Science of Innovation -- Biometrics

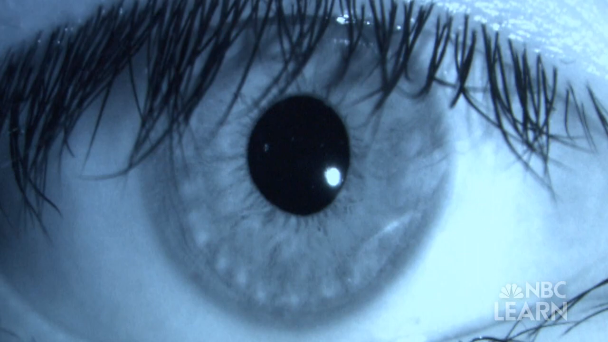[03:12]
With iris recognition, they convert the unique iris patterns into a binary code made up of zeros and ones like a barcode of the eye.